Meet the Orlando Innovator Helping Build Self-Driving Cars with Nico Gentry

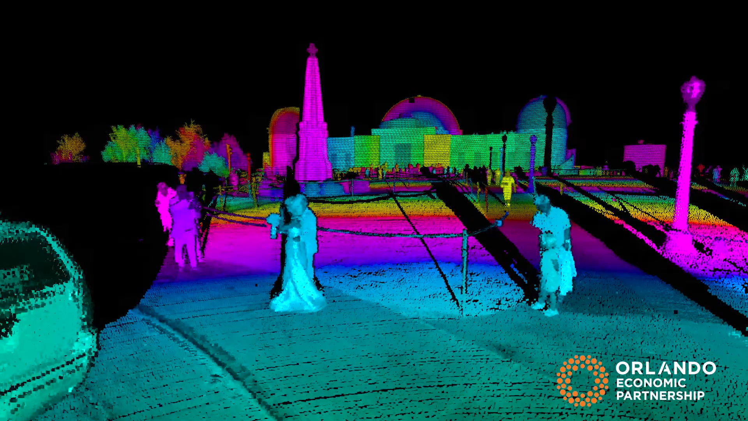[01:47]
So they go out and they bounce off of things in the environment like a car, a tree, a person,
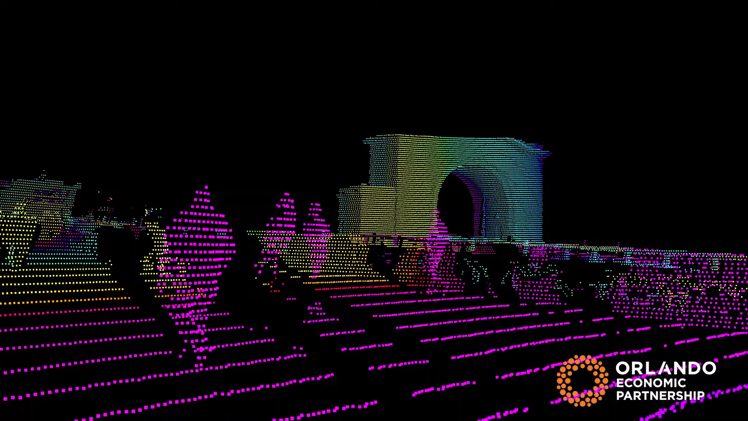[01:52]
whatever it may be and then it comes back into our sensor to either the right or the
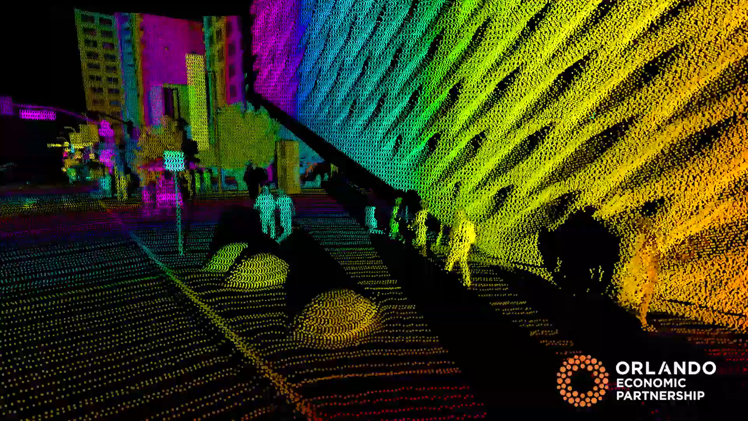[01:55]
left eye and then we do that
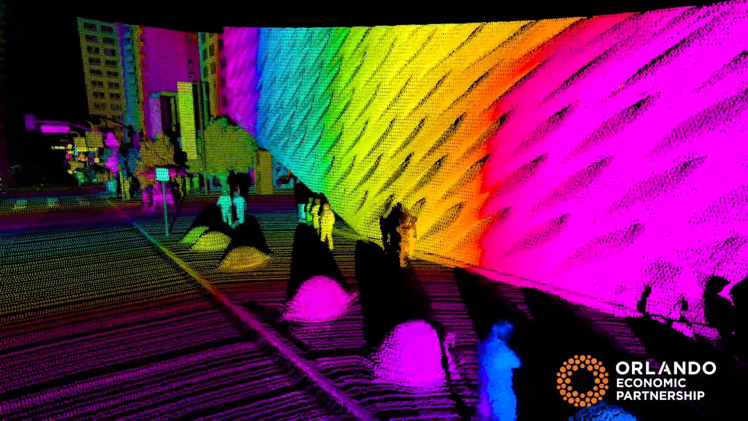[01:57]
about a million times so we're collecting tons and tons of
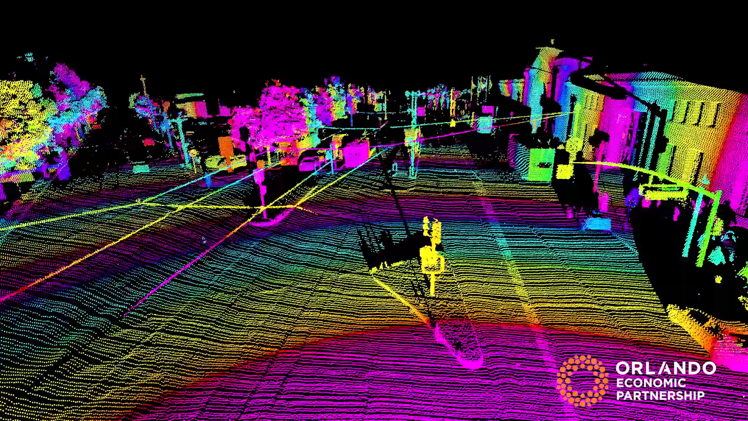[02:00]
information and when you put that all together you
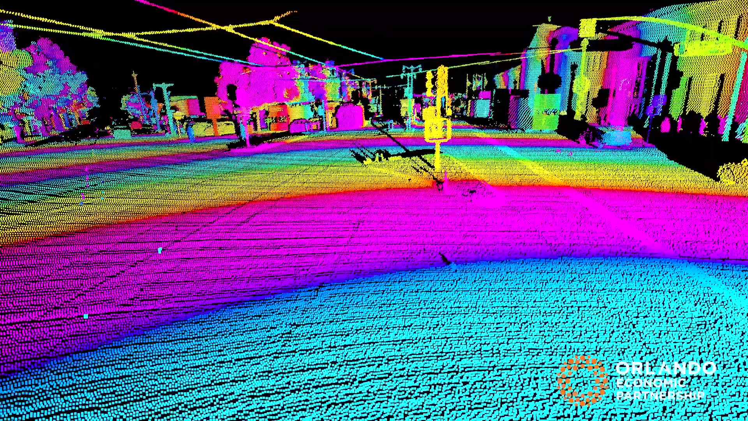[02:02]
get a three-dimensional image just the same way as human eye would see with its right eye and its left eye and you're able to make driving decisions, know what objects are what,